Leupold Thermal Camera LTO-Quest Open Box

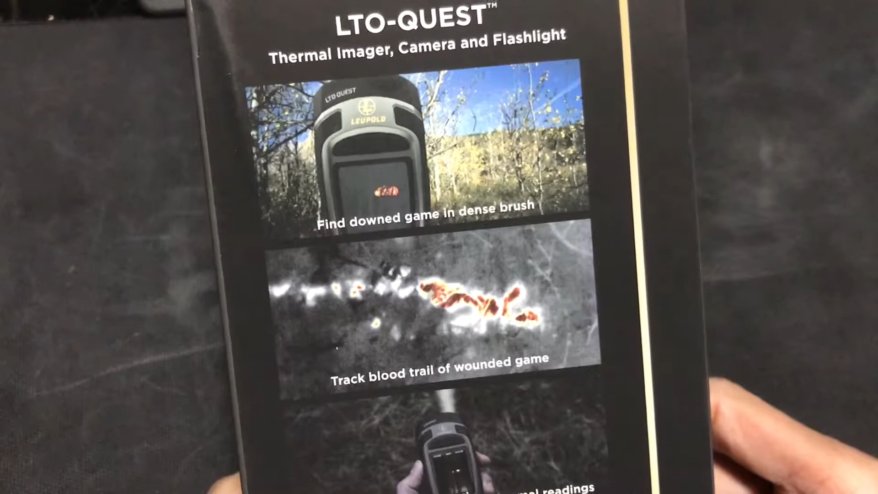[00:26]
so it's for of course for hunting it's for a game right of